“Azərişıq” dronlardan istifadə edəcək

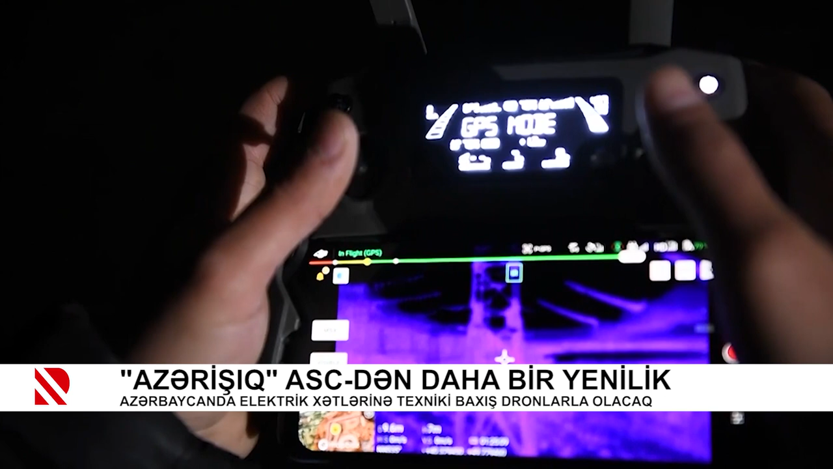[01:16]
Termal kamera sahəsinin ən geniş istifadə olunan sahəsi elektrik sistemidir.